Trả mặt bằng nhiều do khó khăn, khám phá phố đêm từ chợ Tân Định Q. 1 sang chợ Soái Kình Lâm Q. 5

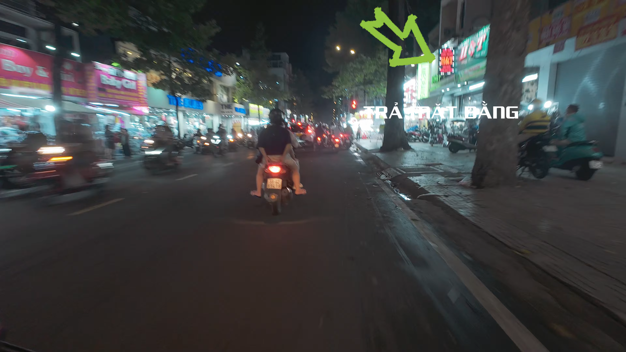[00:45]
Bánh mì bà Vinh ha các bạn, bánh trái mình nè, bà Nam Vinh ha, thấy nó đông mà cái hàng mua đông nghe luôn.
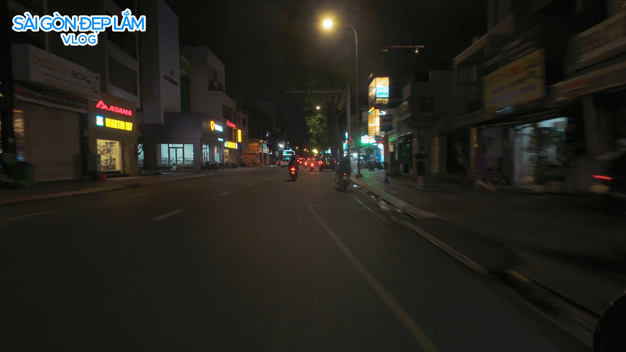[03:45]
rồi mình sẽ ra cách mạng 8, mình đi Nguyễn Trãi, mình đi thẳng Nguyễn Trãi quận 5. Khoảng 7 rưỡi tối mà đường phố đông đúc nhộn nhịp.
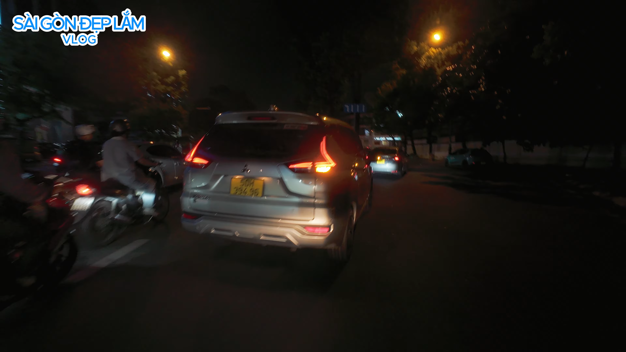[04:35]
đường 6, xin lỗi, đường Nam Kỳ Khởi Nghĩa nha các bạn. Nam Kỳ Khởi Nghĩa với Võ Thị Sáu.
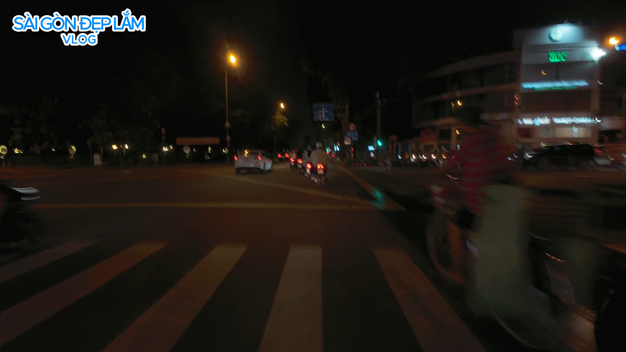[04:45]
Mình sẽ quay trái ở đường Lê Quý Đôn.
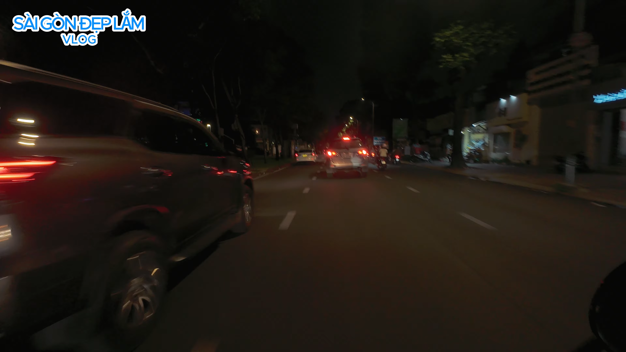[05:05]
Rồi chúng ta đi tới đây là nhà hàng Việt Phố. Khu này cũng tập trung đông đúc
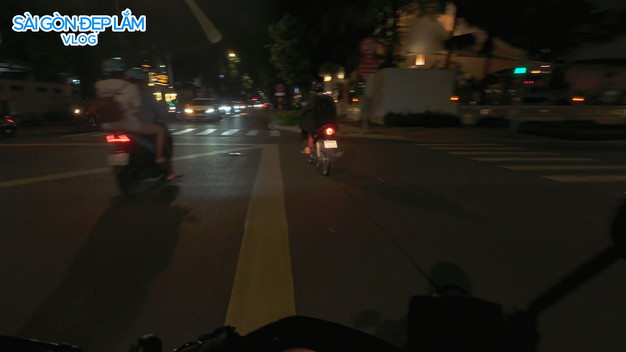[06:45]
Bên đây cũng là các quán nhà hàng à. Ở nhà hàng sang trọng á.
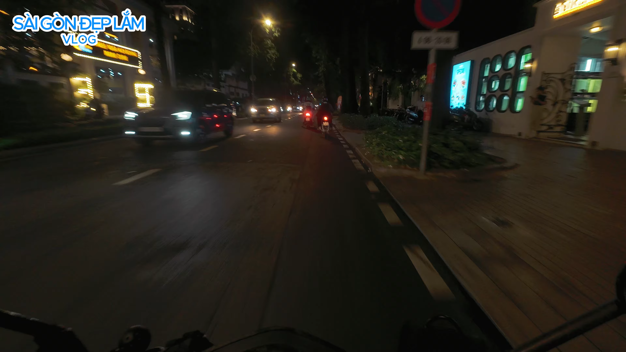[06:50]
Khu này nhiều nhà hàng sang trọng lắm bạn.
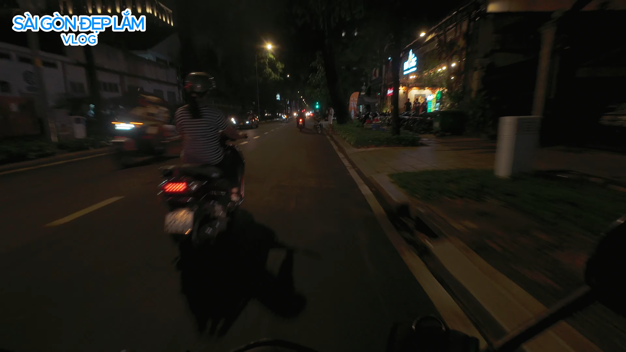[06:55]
Quán Margaret rồi quán Margaret. Mình quay phải vào đường mình đi đường Ngô Thị Nhiệm các bạn. Đi Ngô Thị Nhiệm mình đi ra đi Ngô Thị Nhiệm mình đi ra cái mạng 8 à.
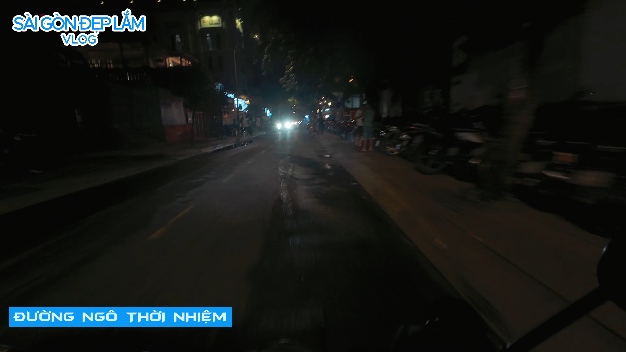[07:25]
Thì mình đi Nguyễn Đình Chiểu cũng được, mình tới bằng quan mình đi Nguyễn Đình Chiểu. Đây là ngày xưa là khu cà phê, thì bây giờ cũng có cà phê và cũng có mấy cái quán nhà hàng, quán ăn, quán bia,
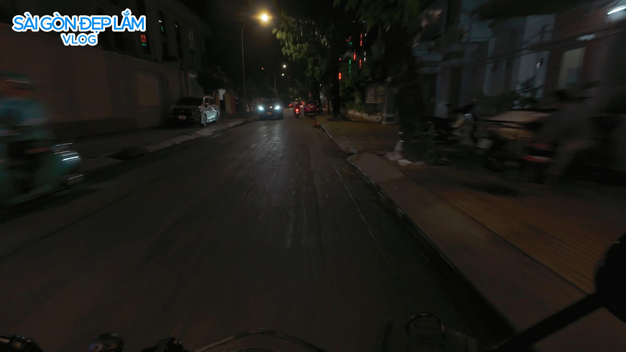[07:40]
nói chung cũng đông vui khu Ngô Thị Nhiệm. Xưa khúc phía trước là khúc Trương Định là nổi tiếng với lẩu dê đó các bạn, lẩu dê. Giờ thì về bớ rồi các bạn.
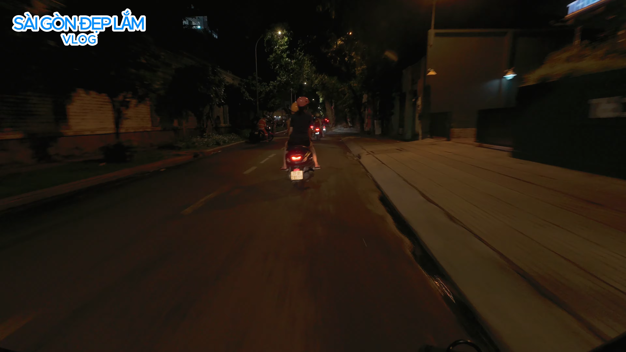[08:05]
Đây là trường Đại học Sài Gòn nè, đó cái chỗ lẩu dê bây giờ, hồi xưa là bây giờ là món cà phê hồi xưa. Sườn lẩu dê khúc này, cái lẩu dê rất là đông, lâu đời mình nghĩ là chắc cũng mấy chục năm rồi. Cà phê về lẩu Bồ Minh nè, cái từ này cũng rất là lâu đời rồi. Kì quá.
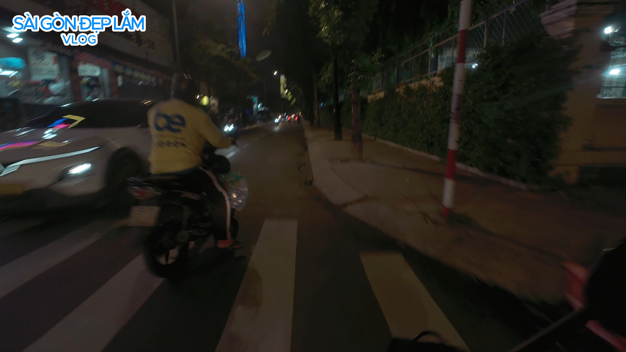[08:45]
Cũng phải chúng ta là trường Nguyễn Thị Minh Khai. Đây là lẩu Bò Minh nè. Hồi xưa khu này nhiều lắm, giờ chỉ còn một quán lẩu Bò Minh nè. Là có lẩu dê thôi. Gọi là nói chung là kinh tế khó khăn nè, người dân cũng không bán nữa. Giờ đã xa mấy quận ngoại thành nữa các bạn. Rồi quán Beer Club.
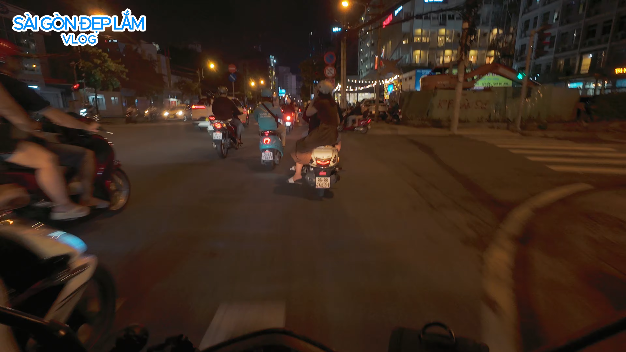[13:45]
đây thì bên cũng đang thi công rồi ha, nó đang thi công để tỏa mặt bàn lùi giờ các bạn.
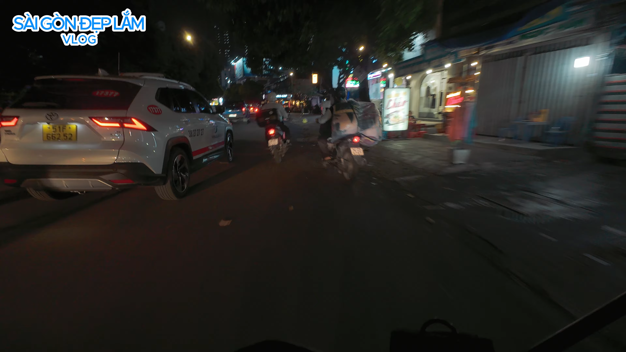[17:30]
Bây cá qua xe taxi muốn quẹo vô cũng không quẹo vô đi gì.
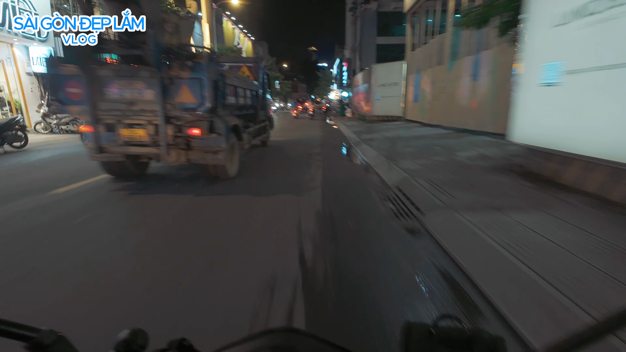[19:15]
Khu này đèn ánh đèn đẹp các bạn, đèn của các bán hiệu của shop lên sang trọng, màu vàng mà báo hiệu màu hồng lên nó tươi rối.
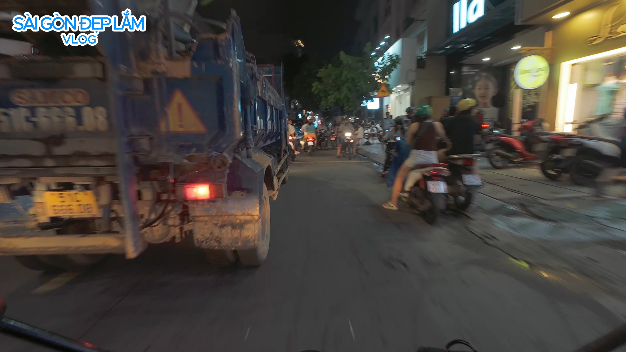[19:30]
Đây phụ huynh đưa con cái đi học.
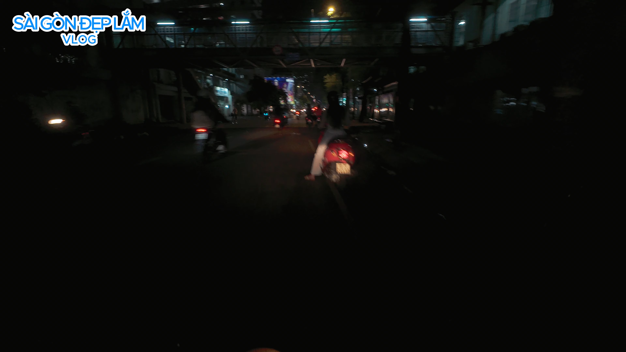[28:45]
Rồi, tới đây người trái. Cá đi Trần Phú.
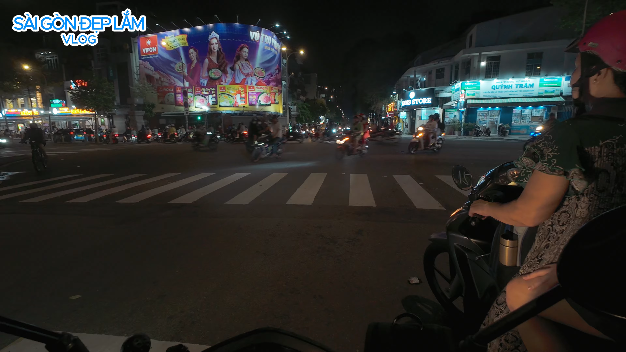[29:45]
Rồi tới rồi các bạn, nhà hải sản Mỹ Dương đông vui.